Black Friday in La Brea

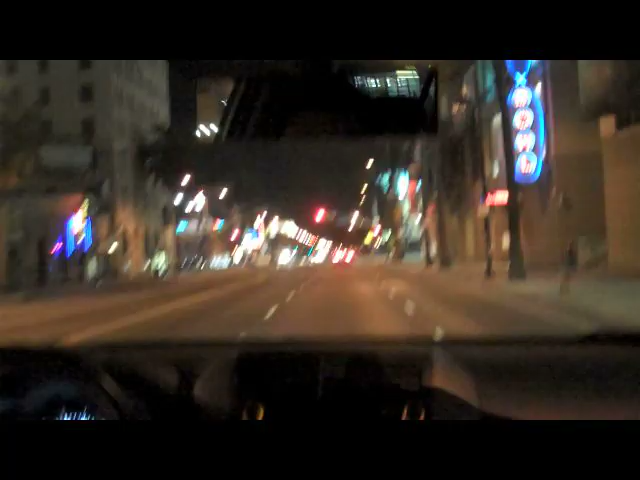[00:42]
So we just arrived at Hollywood Target and Best Buy. Wow. Cops. There are like people Many outside. Cops. Oh shoot, line. Look at the line. People what lined the up. Fudge. Can't really see it right now, but they're cops. We got this, dog. We got this. Cops now. Pass by. Oh shoot, by. Wow, look at this. Look at this, people.
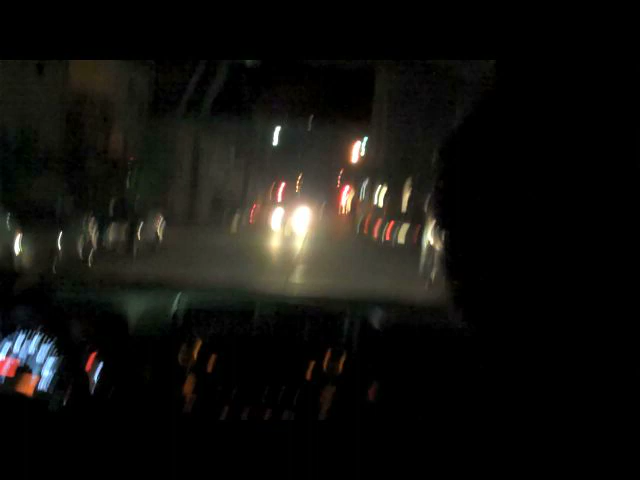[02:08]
Wow, look at this. Dude, they came in Band bus.
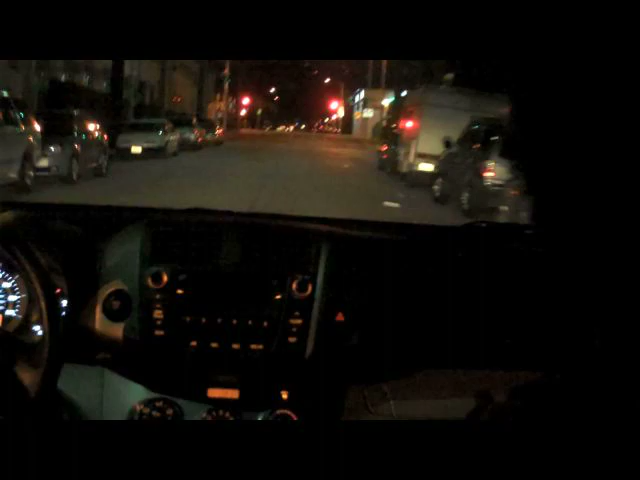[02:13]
Now we're gonna go to Malibu. No, what? Just kidding.